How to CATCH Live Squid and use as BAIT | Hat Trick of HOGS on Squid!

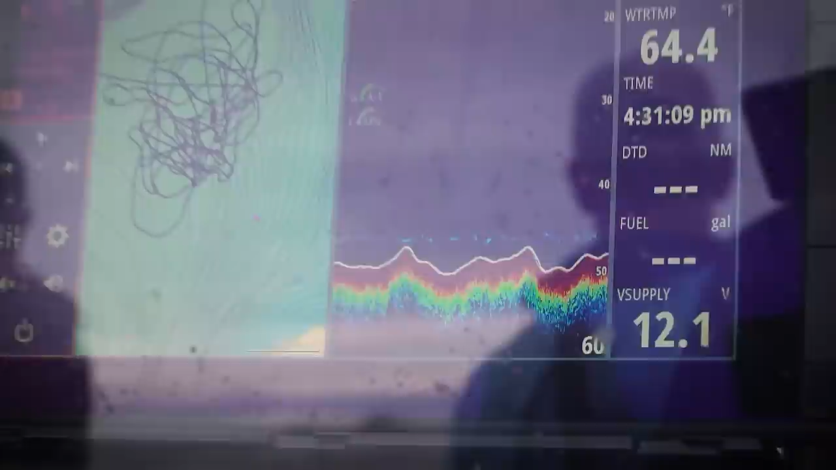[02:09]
On screen: water 64.4°F
And we are so fortunate to have a great partner in Simrad and have top-of-the-line electronics for when we're doing a fishery like this.
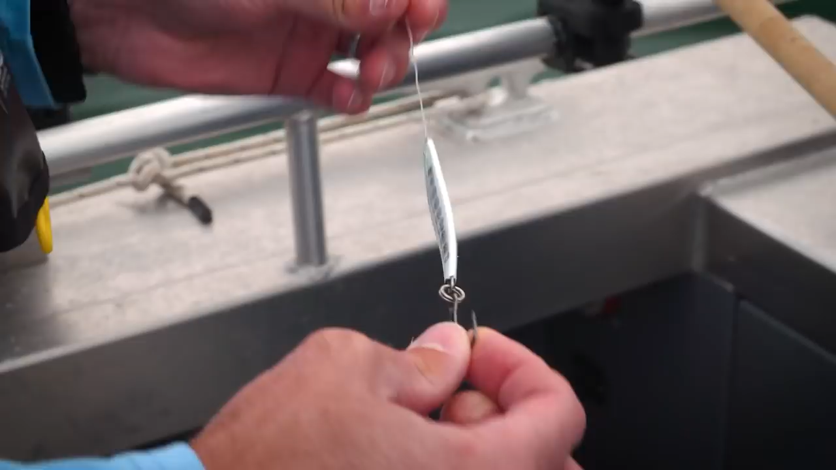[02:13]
The details of the system are incredible. Identifying bait is crucial,
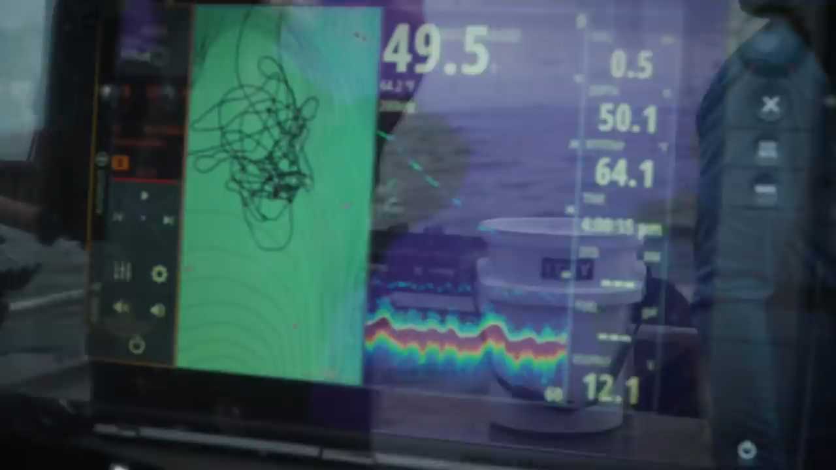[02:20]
and you can actually watch your jig go down through the bait, and at times you can even see arches,